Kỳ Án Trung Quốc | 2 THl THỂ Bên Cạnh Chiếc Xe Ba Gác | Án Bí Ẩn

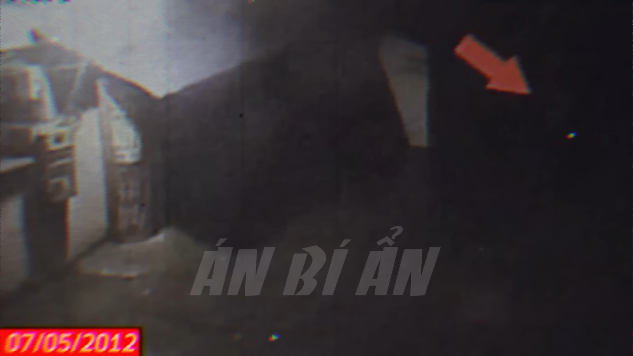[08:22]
có một bóng người thường xuyên lấp ló trước khu vực để xe của nhà Lão Trương.
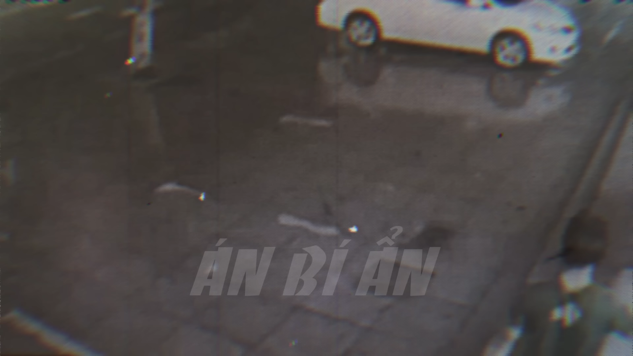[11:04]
May mắn thay, hệ thống xe điện công cộng tại huyện Trường Hưng đều gắn biển số chống trộm. Đặc điểm này trở thành điểm mấu chốt giúp cảnh sát lần theo dấu vết của nghi phạm.
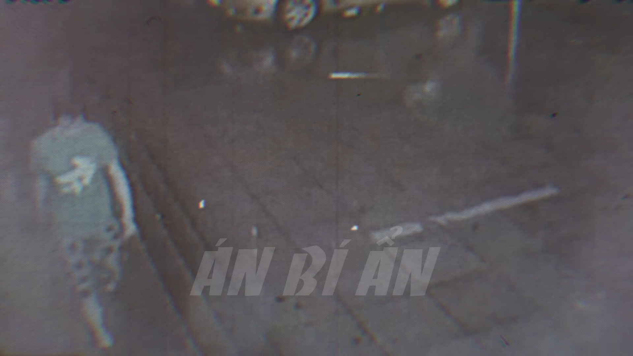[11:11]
Sau khi kiểm tra, cảnh sát phát hiện rằng lần cuối nghi phạm xuất hiện là ở cầu Lục Huy, làng Kiều Khê.